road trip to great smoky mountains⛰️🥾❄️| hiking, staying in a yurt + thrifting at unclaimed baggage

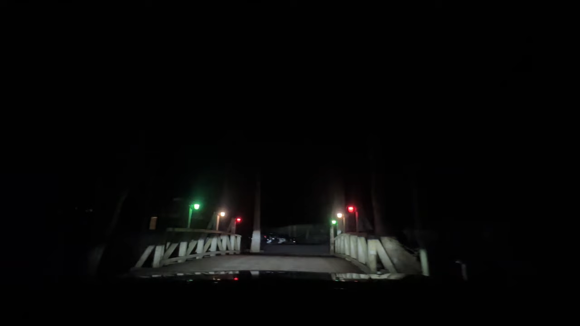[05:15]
are arriving at our yurt you see
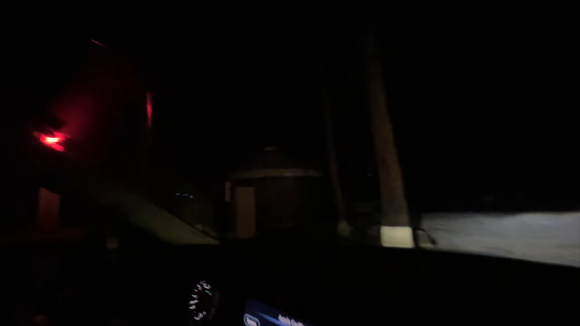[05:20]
that's a yurt i don't know if it's ours oh i think so this is the lighting